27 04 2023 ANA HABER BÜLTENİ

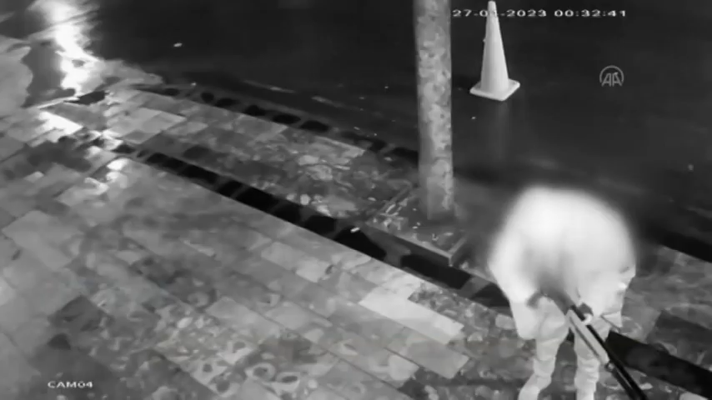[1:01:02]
Kuyumcu Zade Bulvarı üzerinde bir kadının pompalı tüfekle rastgele ateş ettiğini gören vatandaşlar durumu güvenlik güçlerine bildirdi.
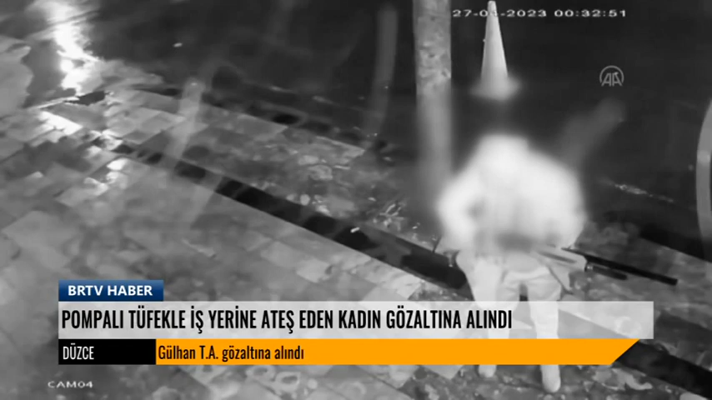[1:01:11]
Bölgeye sevk edilen ekipler caddedeki araç ve insan trafiğini keserek elinde silah bulunan Gülhan T.A.'nın etrafını sardı.